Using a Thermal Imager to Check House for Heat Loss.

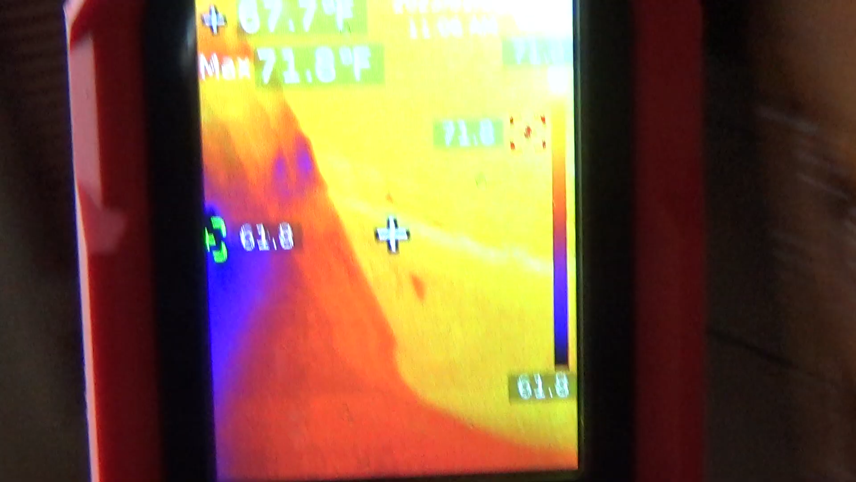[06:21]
Okay, we're on the inside of the house.
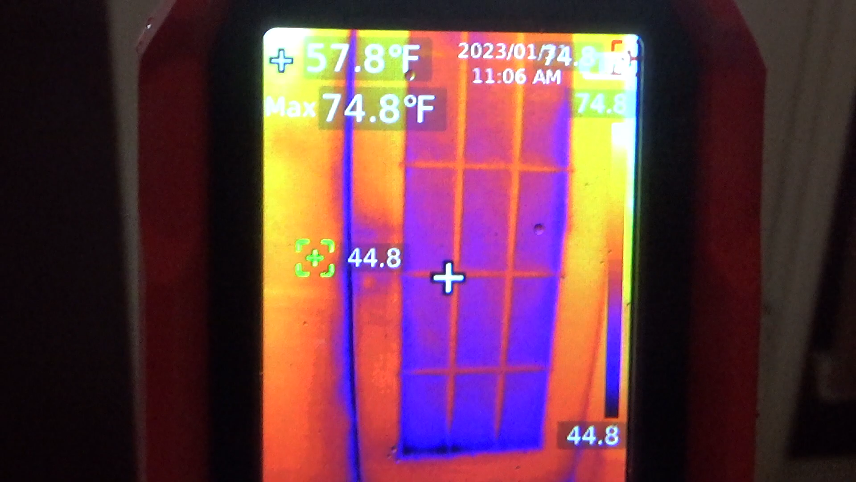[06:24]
On screen: spot 57.8°F, max 74.8°F
Now you can see around the, around the perimeter of the door, you can see the cold temperature.
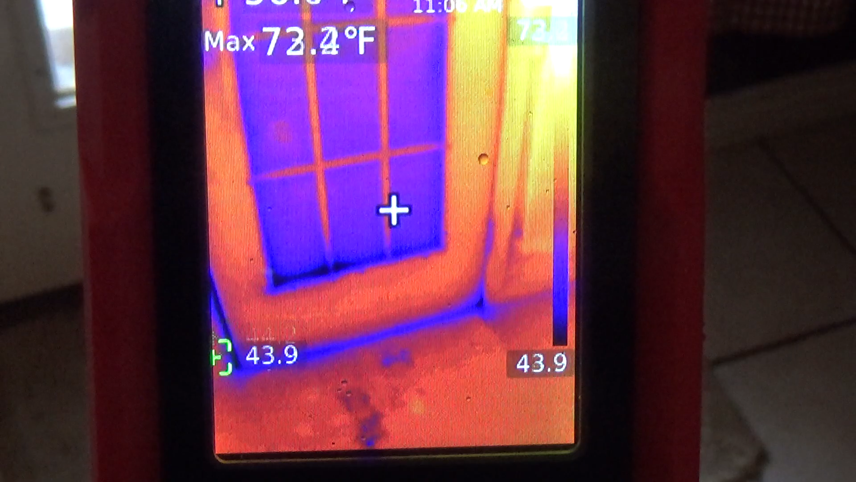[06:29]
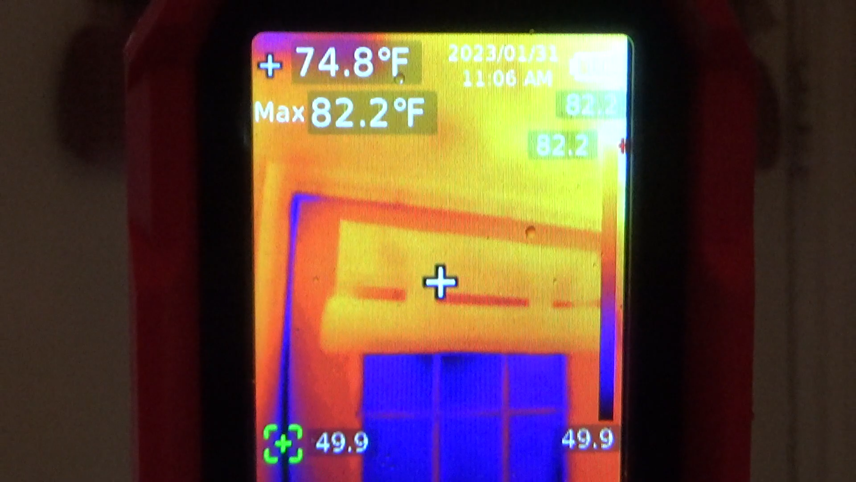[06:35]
On screen: spot 74.8°F, max 82.2°F
Versus the, the door temperature. There's the windows.
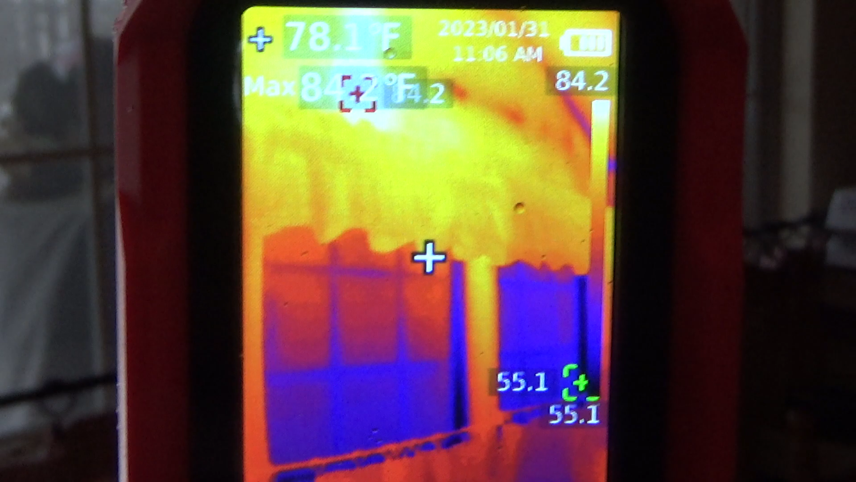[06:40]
On screen: spot 78.1°F
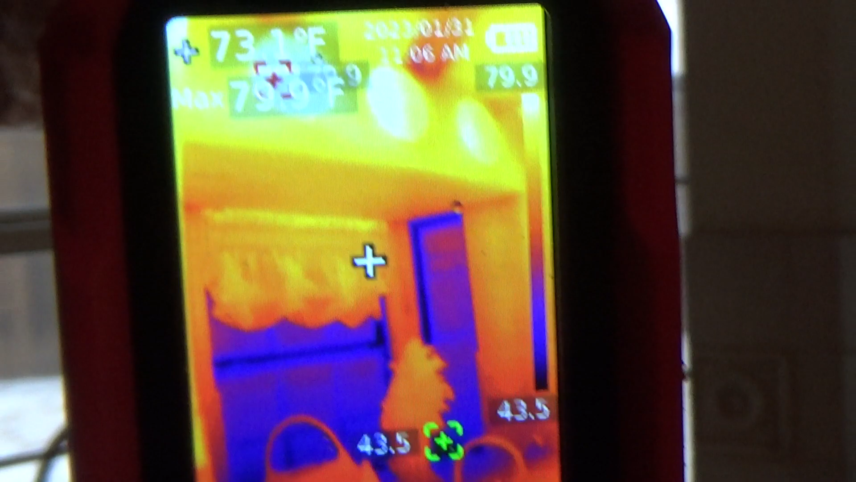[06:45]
Some kitchen windows. That we looked at outside. You can see the cold.
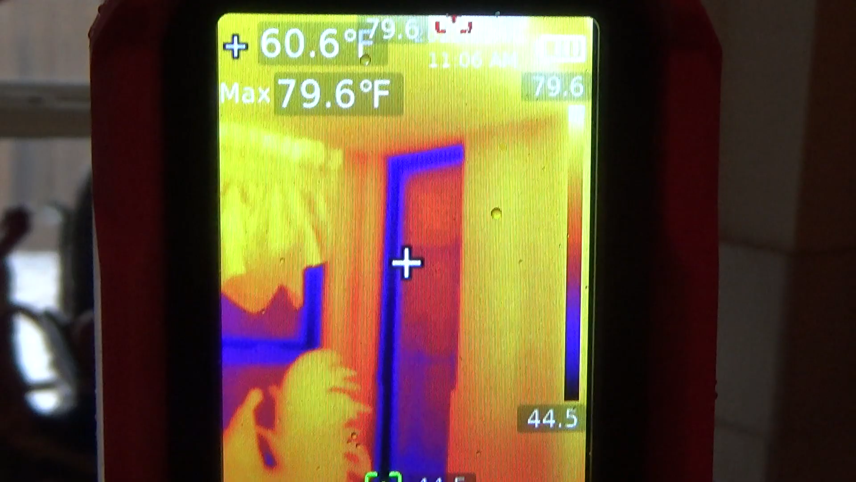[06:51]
On screen: spot 60.6°F, max 79.6°F
And I, I don't think there's going to be, you know, there's nothing you can really do. Get the most energy efficient windows. But, you know, they don't even want to help so much.
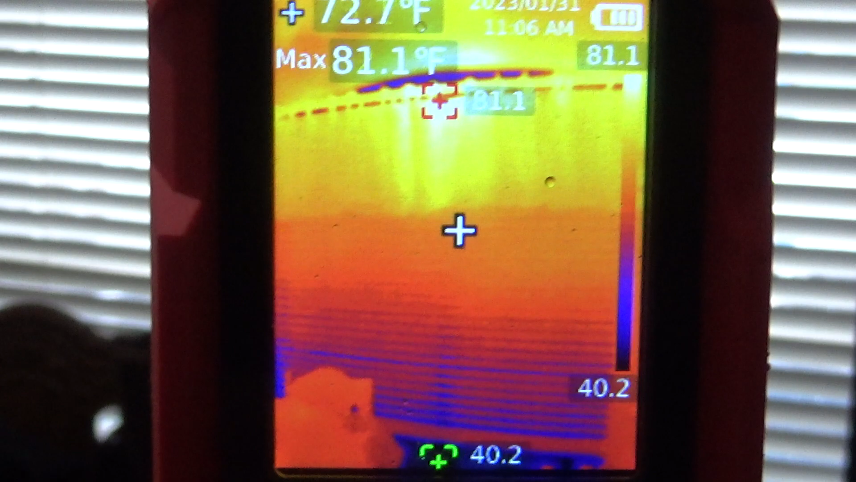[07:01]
On screen: max 81.1°F
There's that big window. Look at the top of it.
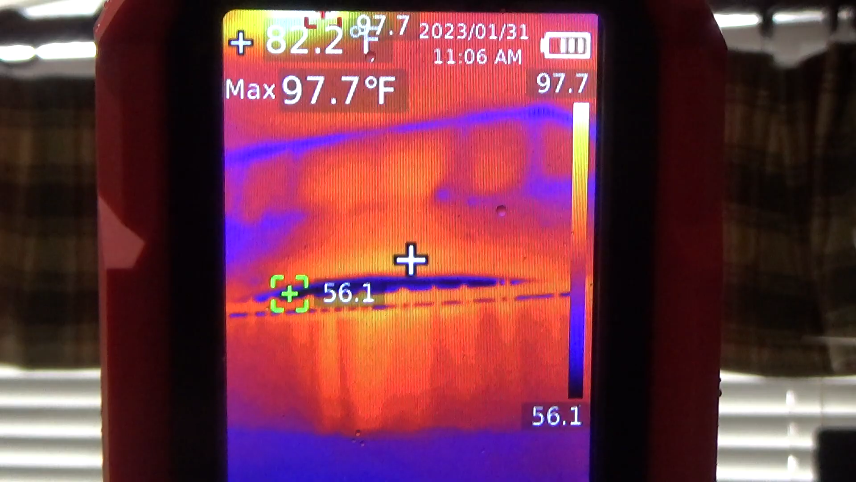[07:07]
On screen: spot 82.2°F, max 97.7°F
You can see the cold coming through. You know, you can also see, you know, where your house is insulated better and where it's not.
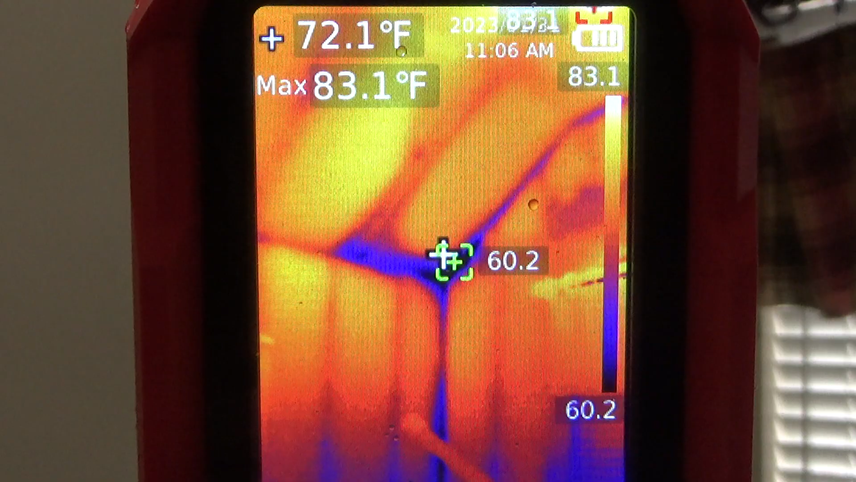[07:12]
On screen: spot 72.1°F, max 83.1°F
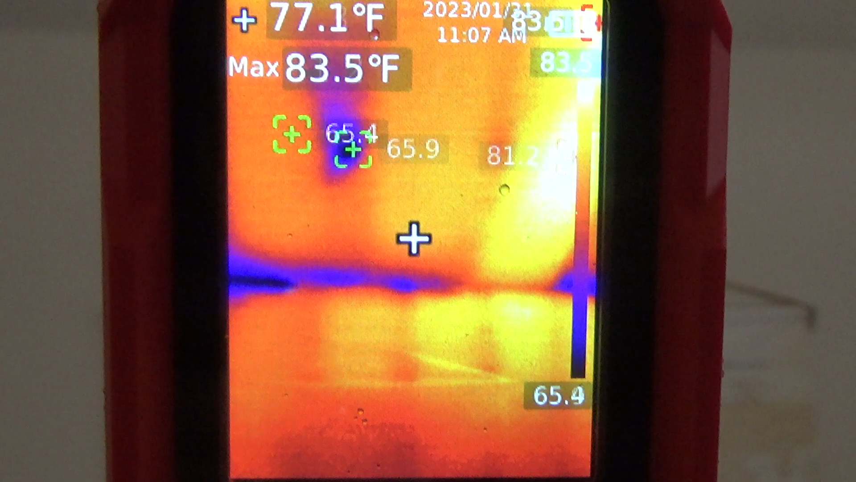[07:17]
On screen: spot 77.1°F, max 83.5°F
Look at that. I did another video where I just did all the inside of the house.
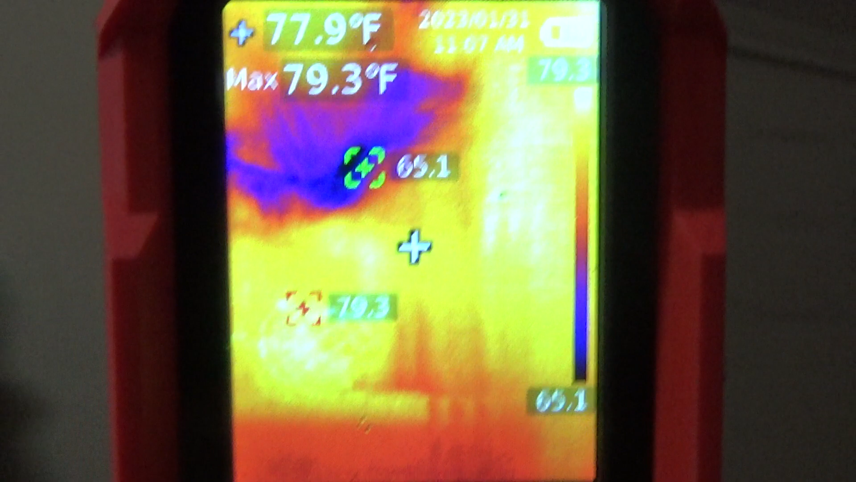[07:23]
On screen: spot 77.9°F, max 79.3°F
But it was kind of, it wasn't on a real cold day. So you don't get the, there's the window above the front entry door.
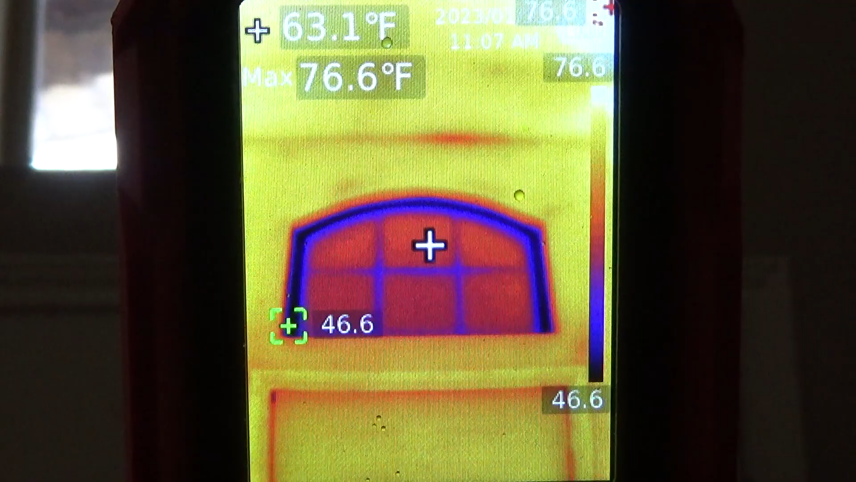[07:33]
On screen: spot 63.1°F, max 76.6°F
You can see how much cold is coming through that.
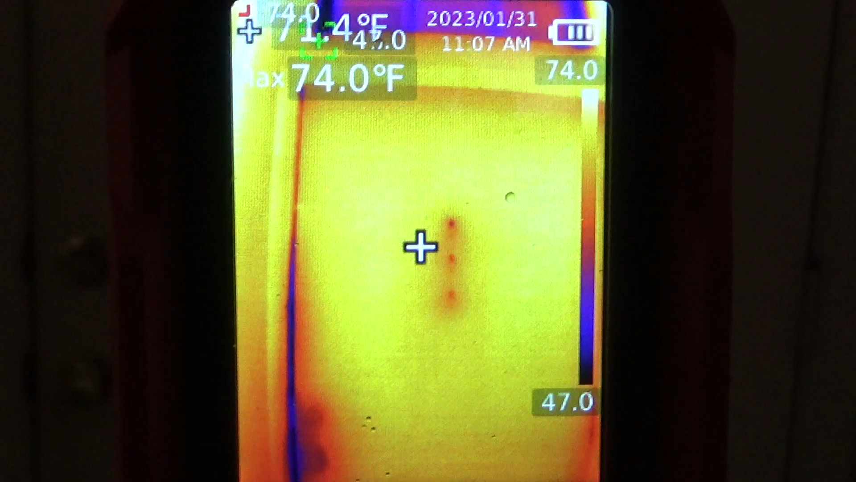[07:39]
On screen: max 74.0°F
You can see around the door.
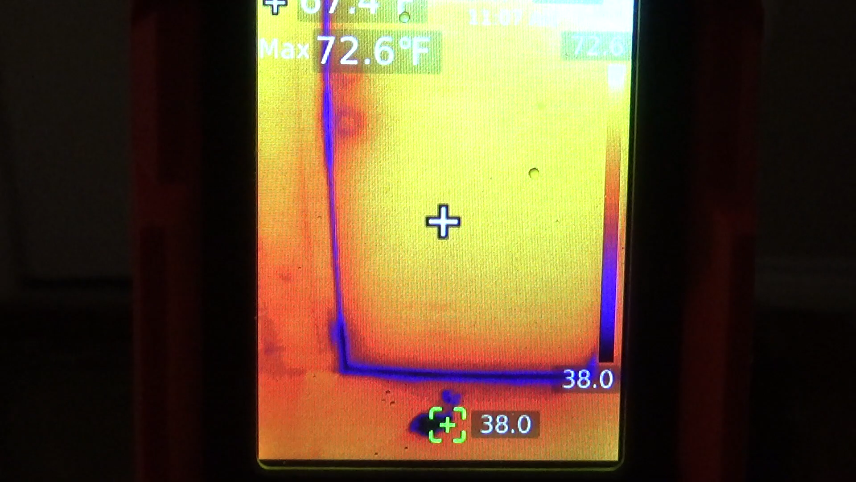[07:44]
On screen: max 72.6°F
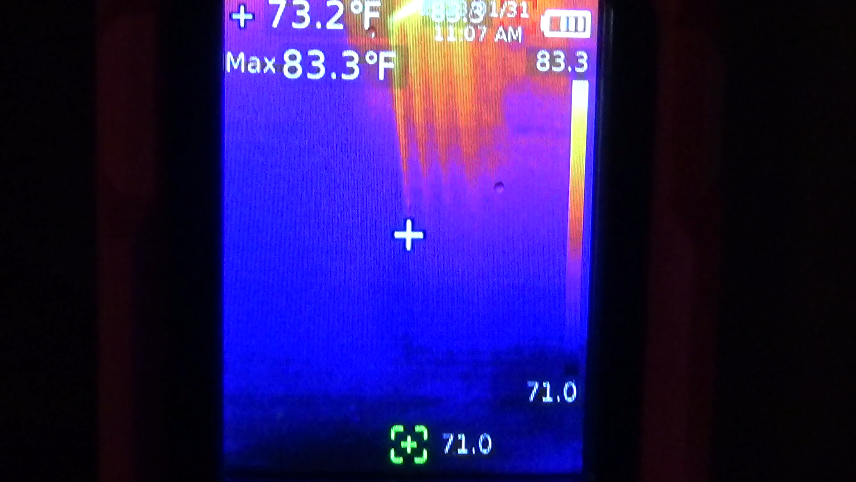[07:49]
On screen: spot 73.2°F, max 83.3°F
Let's go back here to the bedrooms.
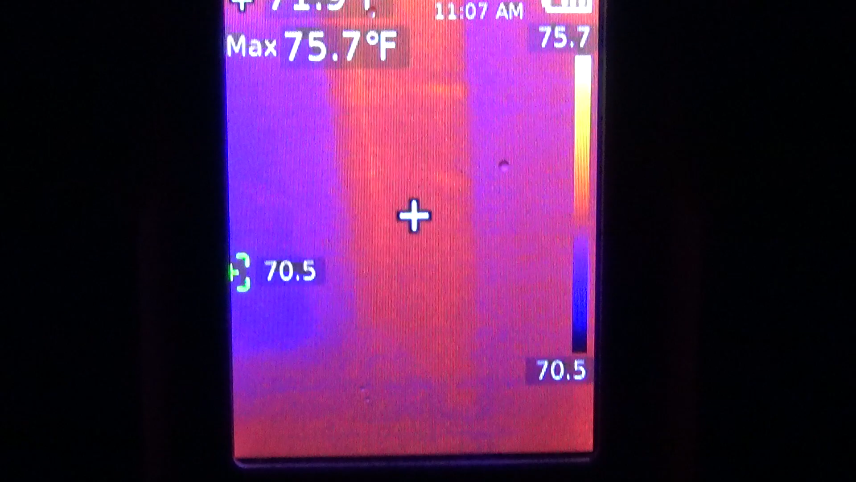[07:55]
On screen: max 75.7°F
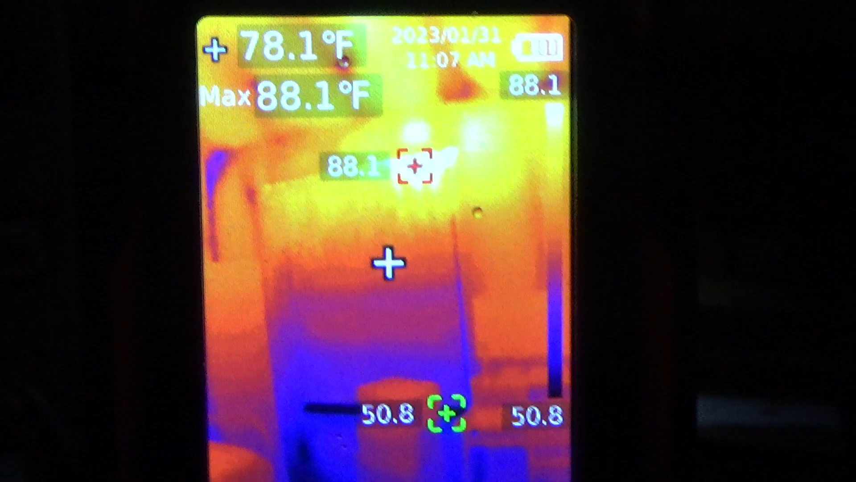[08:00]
On screen: spot 78.1°F, max 88.1°F
So this is inside my son's, one of my son's bedrooms.
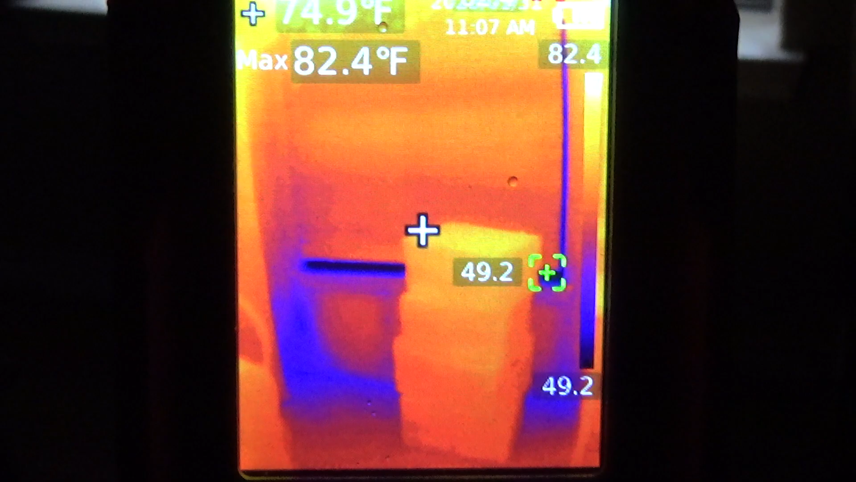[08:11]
On screen: max 82.4°F
See, right along that bottom edge is cold.